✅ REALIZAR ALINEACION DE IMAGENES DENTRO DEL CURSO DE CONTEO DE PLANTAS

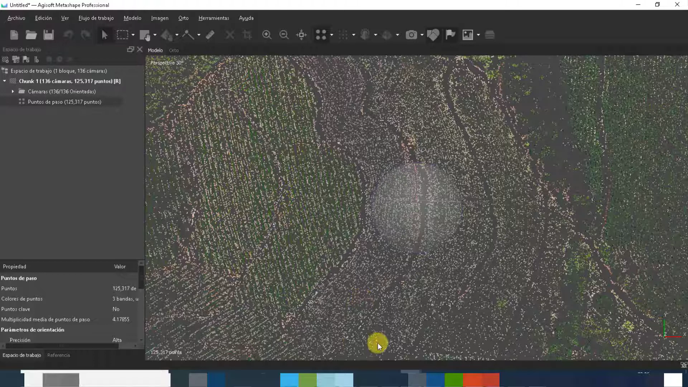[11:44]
lo podemos agregar dando clic en ver y posteriormente imágenes. Aquí las tenemos. Todas estas imágenes han sido orientadas.
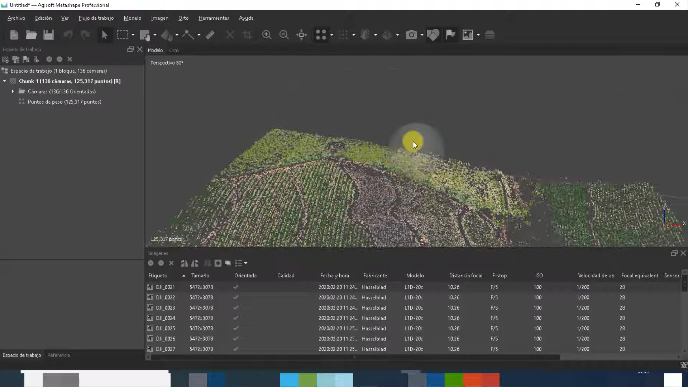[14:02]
puede tratar de acomodar y posteriormente con el botón derecho y con el scroll, arrastrar y posicionar de una mejor manera este modelo
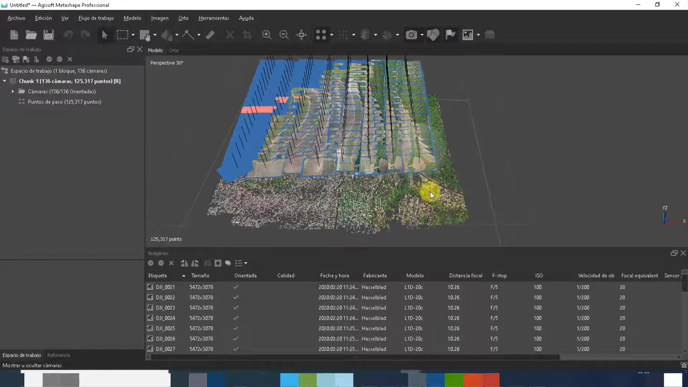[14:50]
Por ejemplo, si nos acercamos un poco más, tenemos el número de fotografía.